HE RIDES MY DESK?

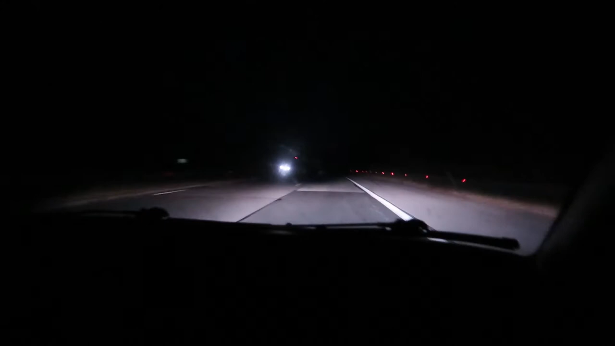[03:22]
18 kilometers left until we are out of gas our goal is to find a gas station for the next 18 kilometers or we will die 11 kilometers left I'm not sure if we see light in the tunnel because there is no tunnel 10 kilometers left but there is a light in the tunnel literally can you see that red light there it